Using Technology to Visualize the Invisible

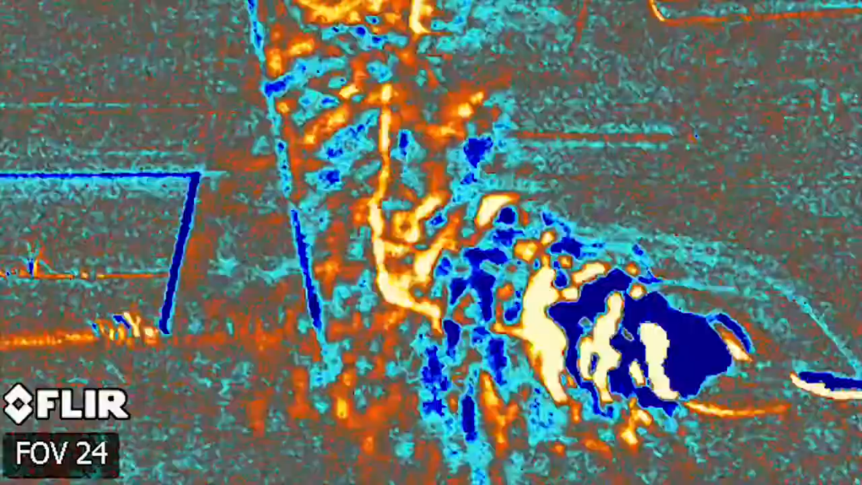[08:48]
And here's what the CO2 camera sees.
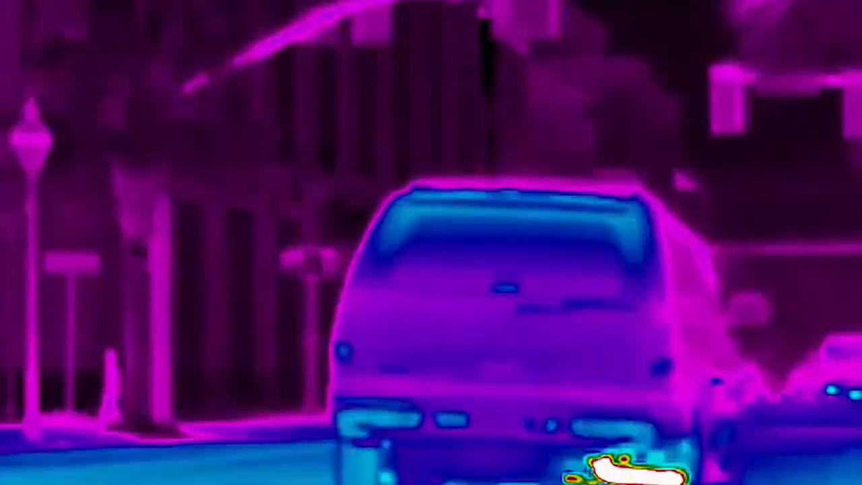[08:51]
And here's what the traffic on King Street looks like.
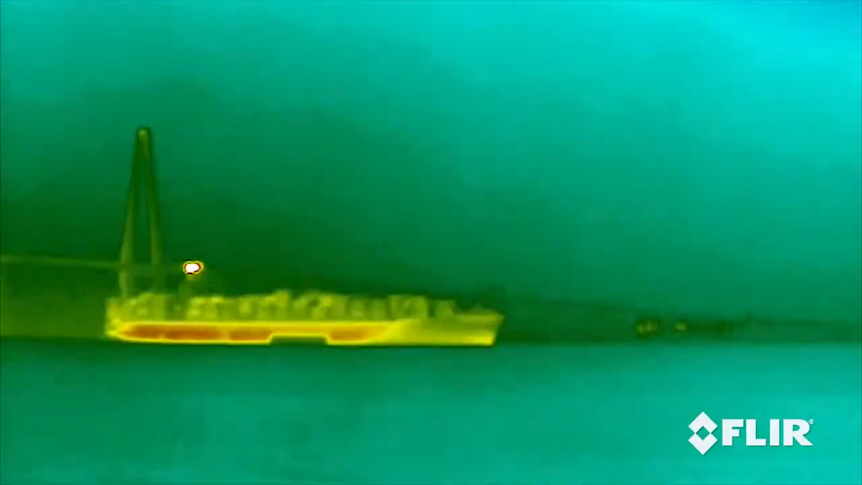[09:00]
Ships in the harbor look like giant floating torches.
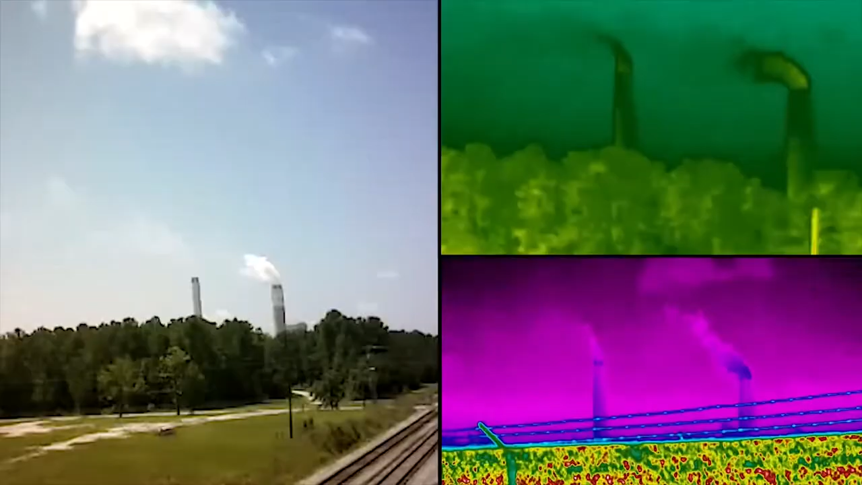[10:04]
Santee Cooper's plant and cross is by far the biggest man-made source in South Carolina.
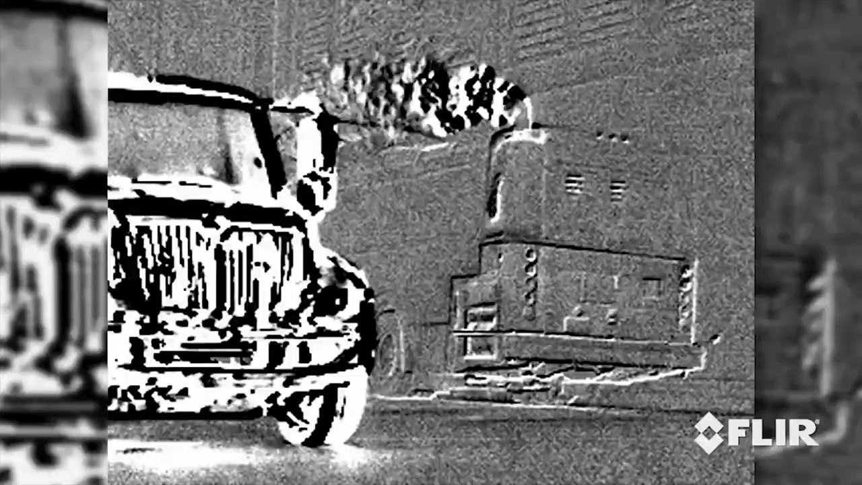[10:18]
From yard work to the types of cars and trucks we drive.
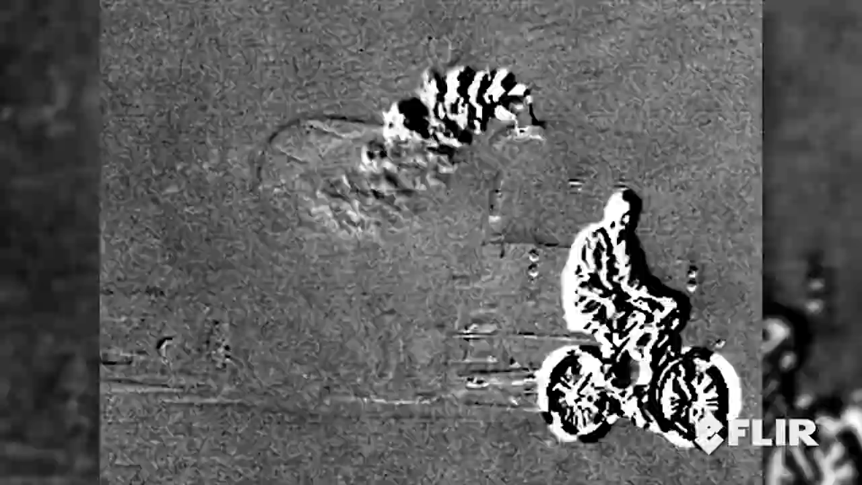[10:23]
Yes, as the camera shows, we are surrounded by fires.
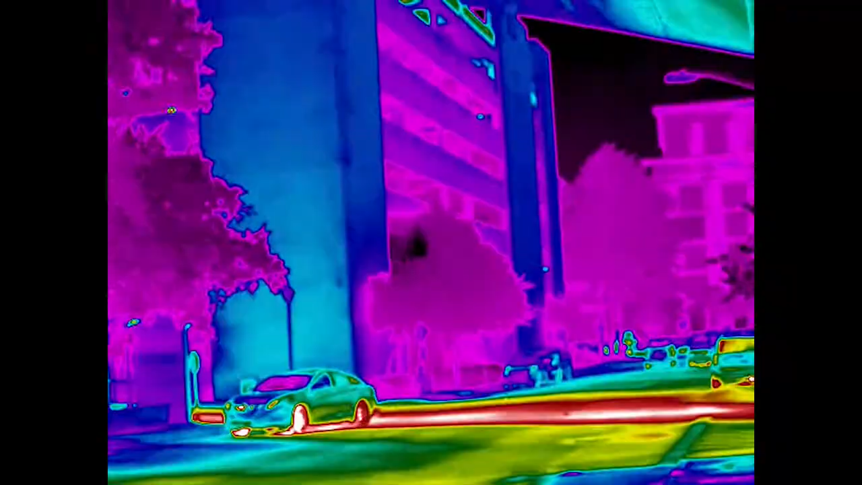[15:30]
So, we just camped out at bus stops and watched them come and go. There, there, there are some videos that I remember.
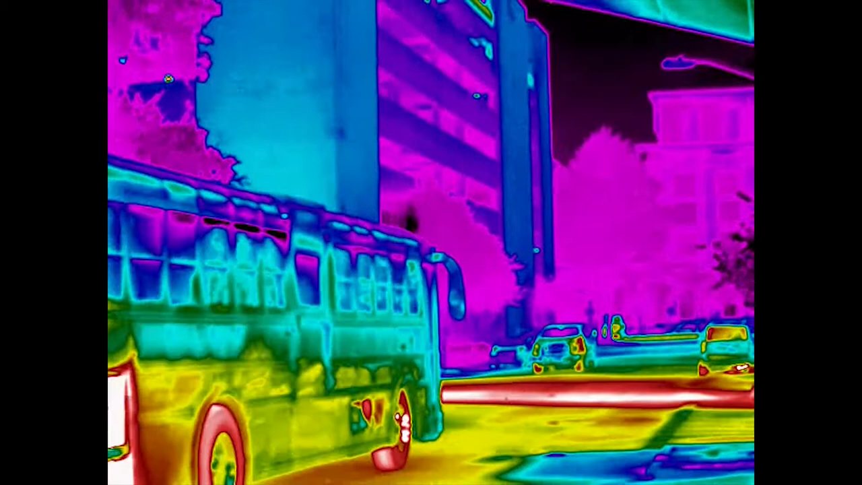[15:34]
We saw some, some, some buses just leave this huge plume of, of CO2 behind them.
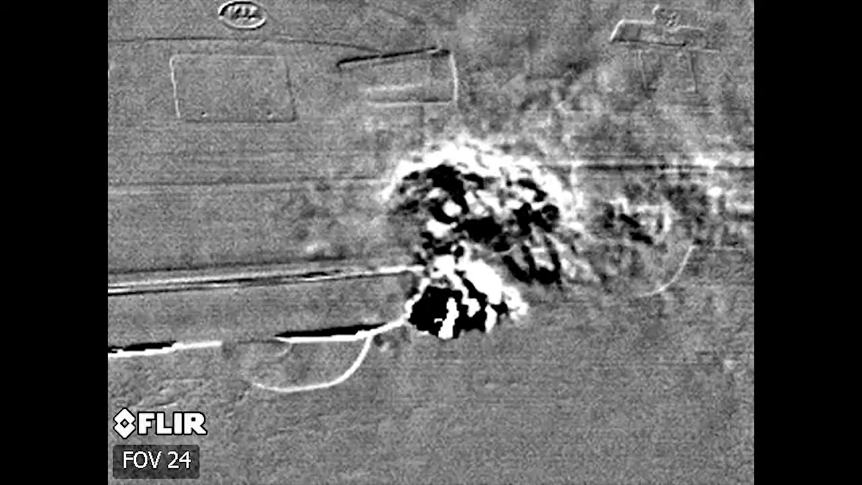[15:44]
So, it, it, it, it created some interesting transit related questions. Mm-hmm.
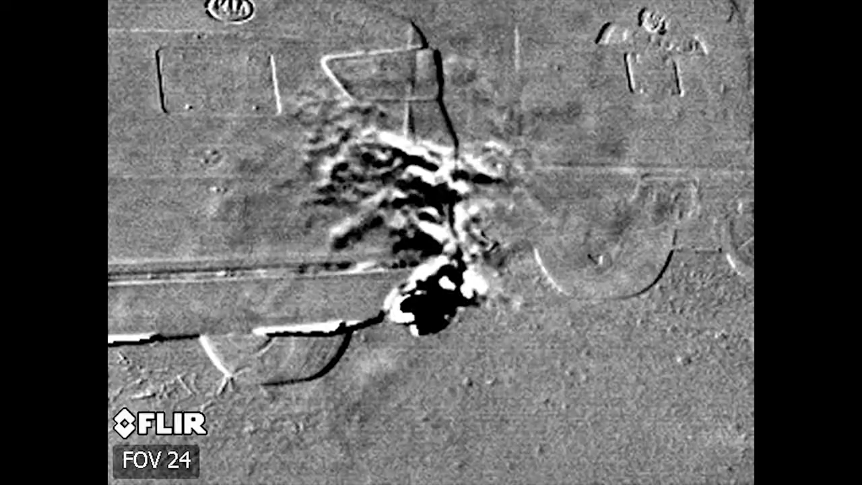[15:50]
Um, took a lot of picture, a lot of video of, of, of, of tailpipes of cars. Mm-hmm. Including electric cars just to show the contrast.
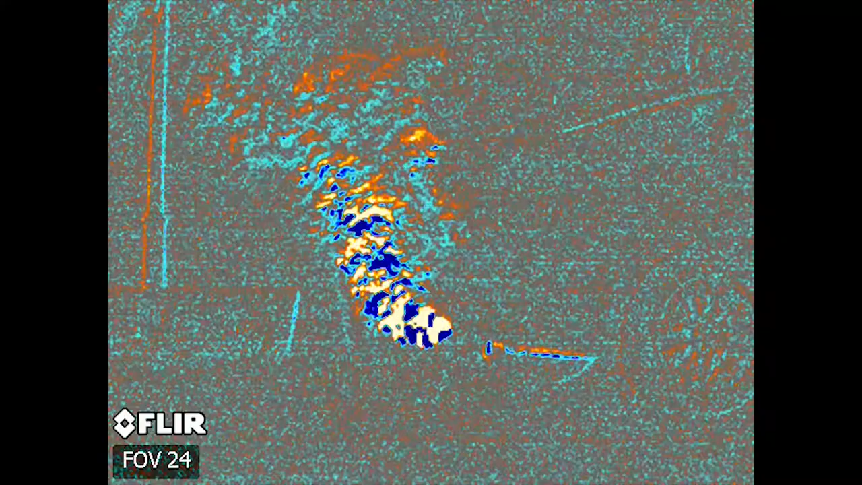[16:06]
And I know that from doing a lot of research on, um, on coal issues over the years. Mm-hmm.
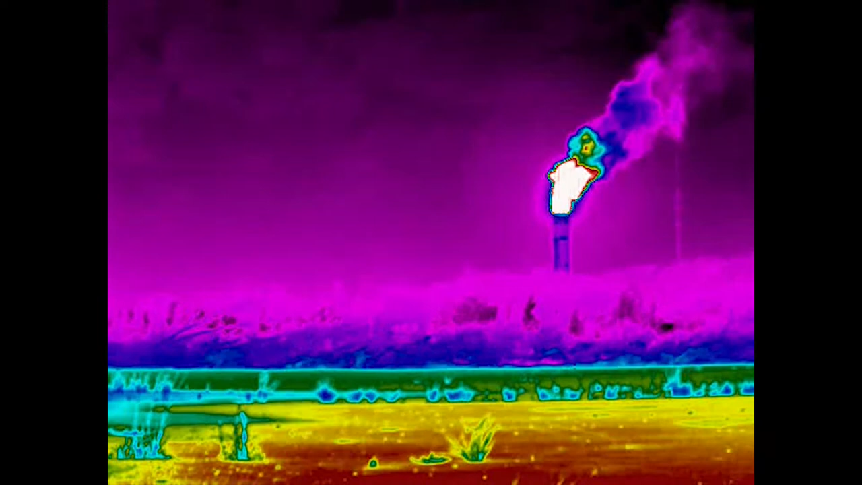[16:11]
So, we went to the, the biggest coal plant in South Carolina, um, and camped out there, um, which they didn't like. Um, within minutes I had, um, employees telling me to leave.